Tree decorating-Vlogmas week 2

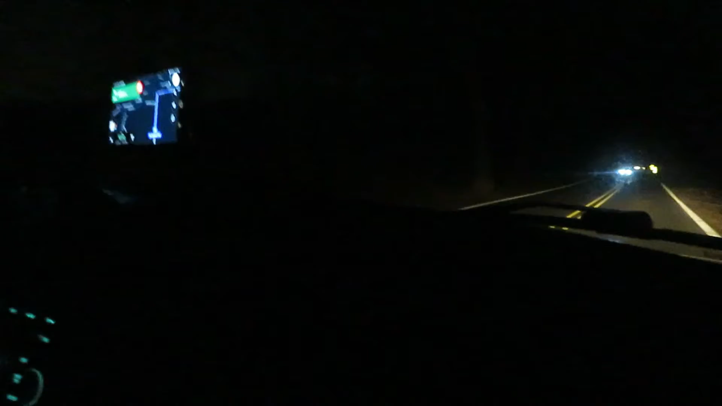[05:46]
I just don't know. Look at the headlights. They're coming straight for us. Oh, sorry.